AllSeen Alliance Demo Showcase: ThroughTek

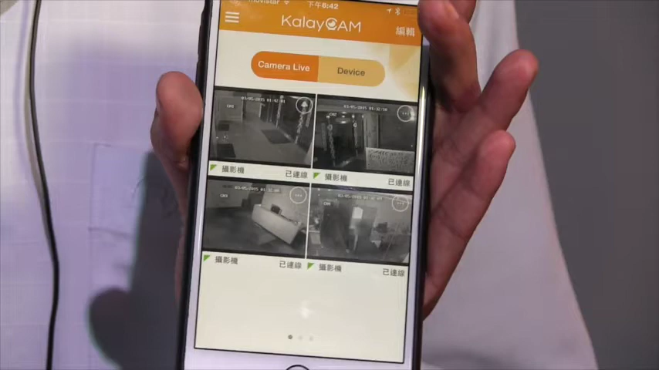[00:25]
And you can see this is our Taipei office and now it's in the night time.